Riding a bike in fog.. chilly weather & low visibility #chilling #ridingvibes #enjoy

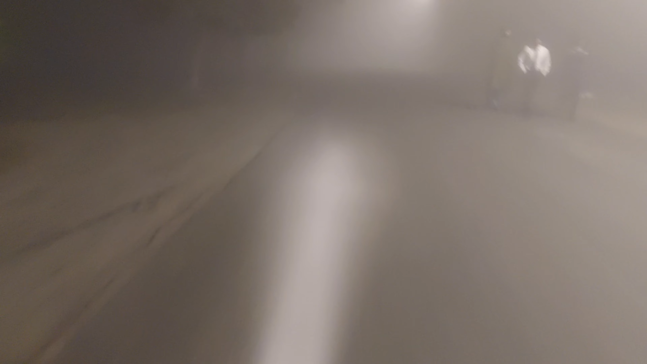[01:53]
یہاں ویزیبیلیٹی کافی کافی کم ہے کافی زیادہ کم ہے نظر زیادہ نہیں آ رہا